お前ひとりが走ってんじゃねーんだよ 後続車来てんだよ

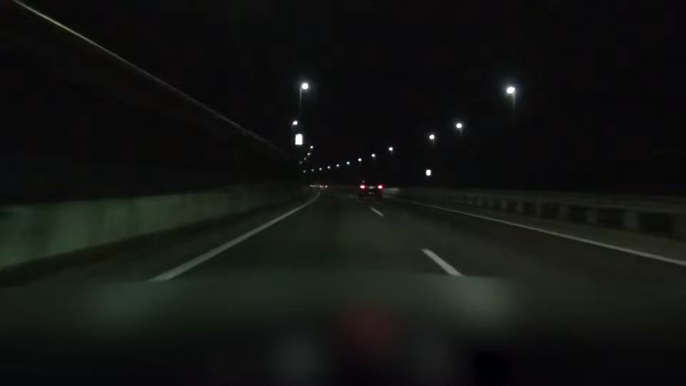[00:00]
こんな運転下手なのこれ。 およそ1キロ先、宇都宮公園。 左のが生えてどういうことだよ。